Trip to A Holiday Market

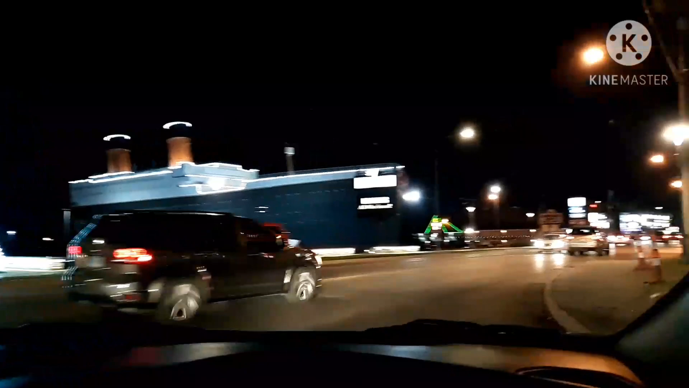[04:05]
Okay, so we are going down the main strip of Branson,
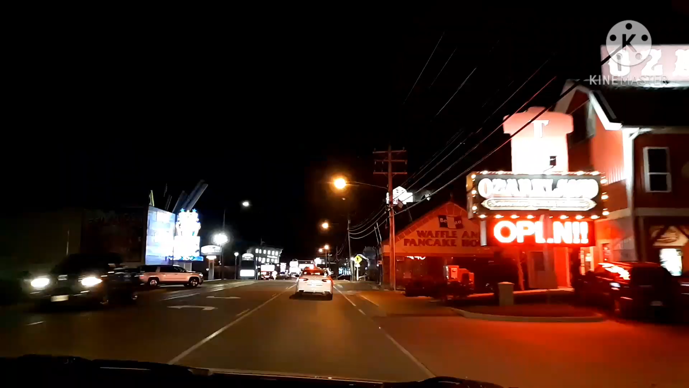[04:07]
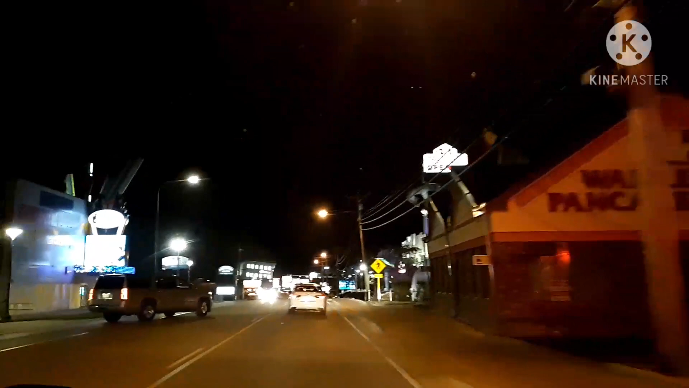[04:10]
and lots of restaurants and shops.
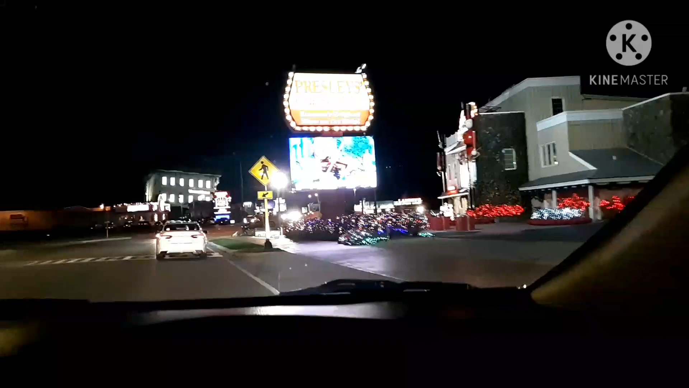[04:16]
They have it decorated for Christmas already.